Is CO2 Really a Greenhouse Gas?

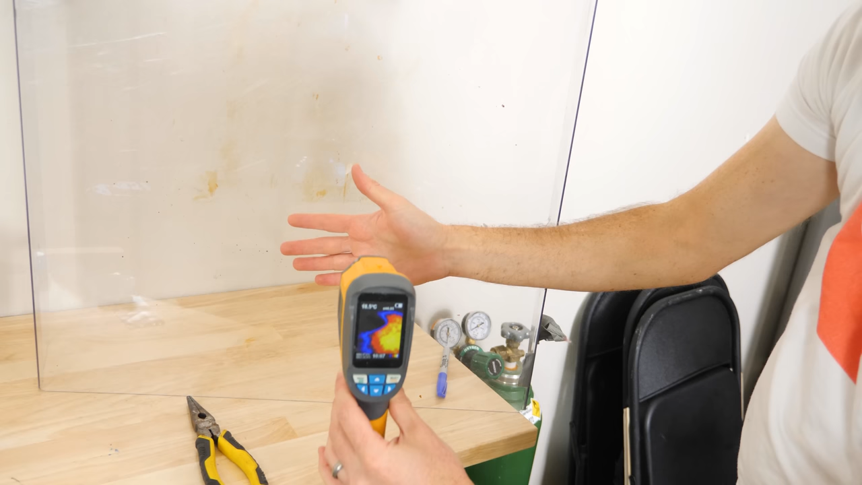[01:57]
You can see that when I take this IR camera, you can't see my hand behind this pane of glass.